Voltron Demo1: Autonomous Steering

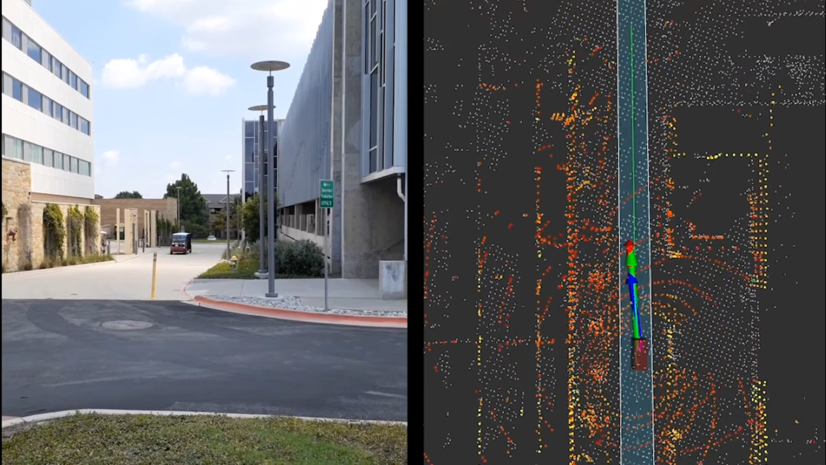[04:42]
So what you're seeing in this short video is the localization of the vehicle in real time. On the right hand side of the screen you'll see gray points.
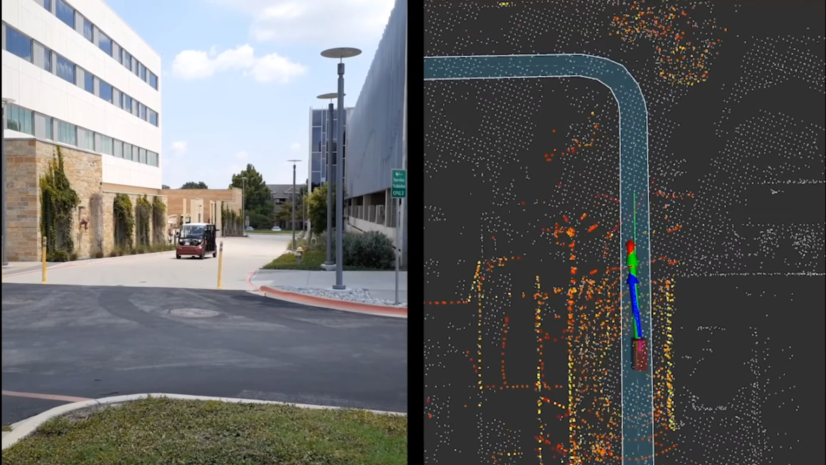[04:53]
These are the stored high definition map, HD map,
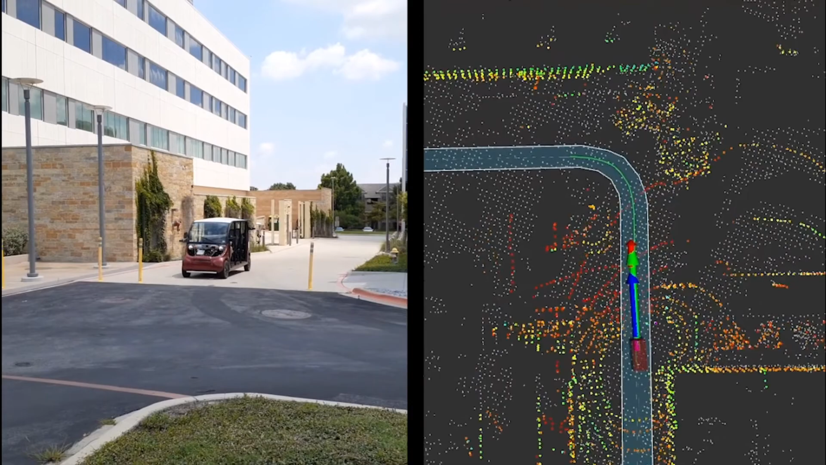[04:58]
and you'll see the colored points as being the live lidar that's being aligned in real time, providing the localization or the location of the vehicle in real time.
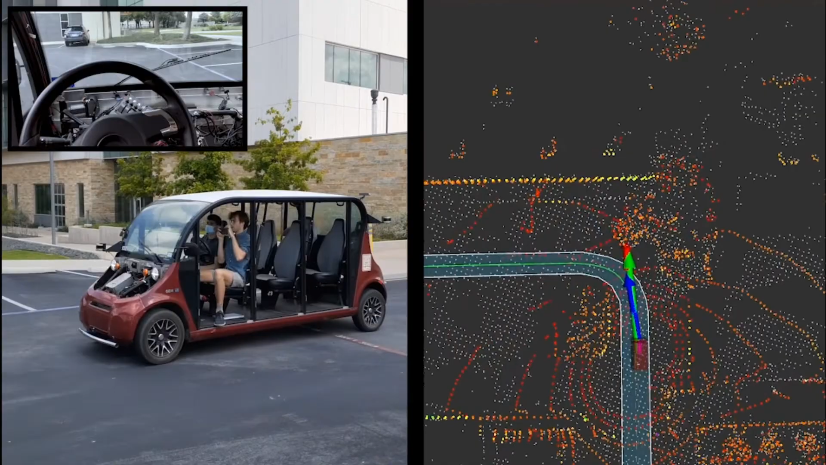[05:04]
The vehicle is then able to steer autonomously to achieve following this light green line,
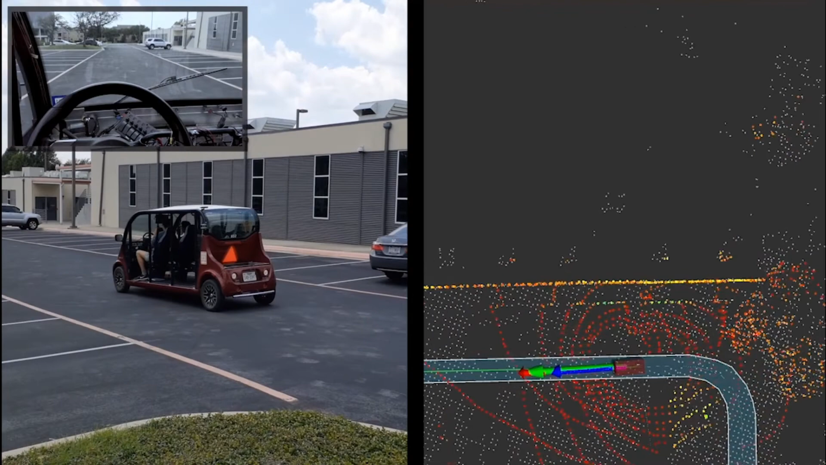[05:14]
this thin green line and in this case essentially executing a 90 degree turn.
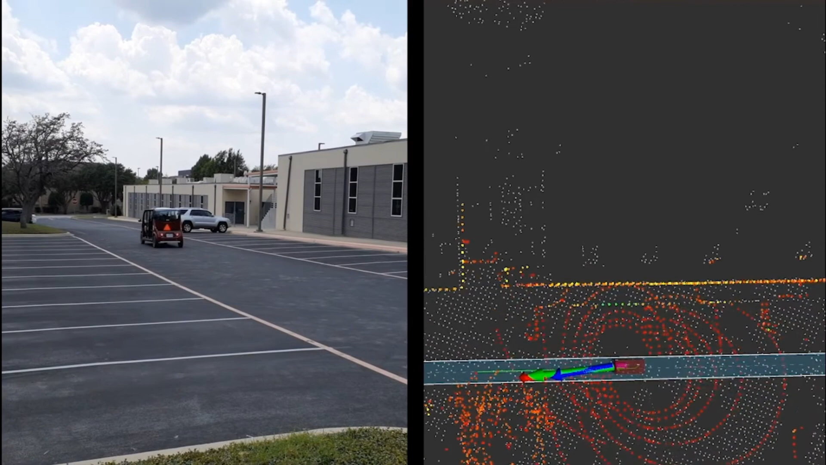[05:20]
You see on top of the lidar you'll see several arrows. These arrows represent kind of the direction for the next waypoint in our navigation,